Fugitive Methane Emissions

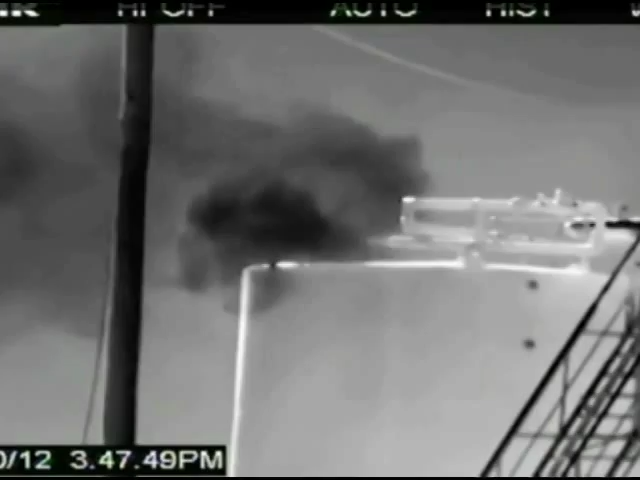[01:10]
there's leakage in all of those.
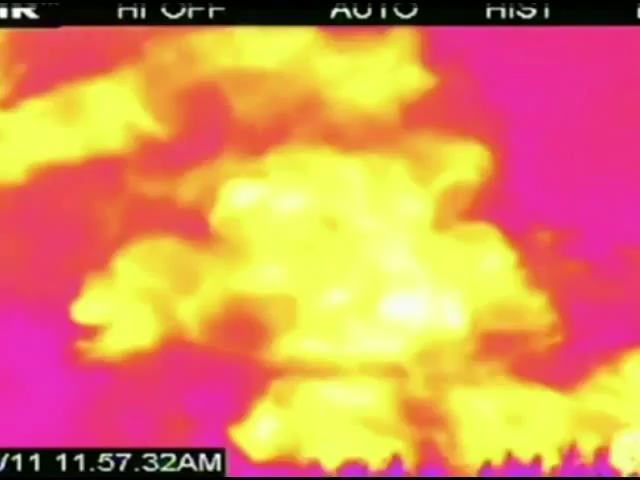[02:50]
Methane exploding into the air in huge clouds out of fracking sites.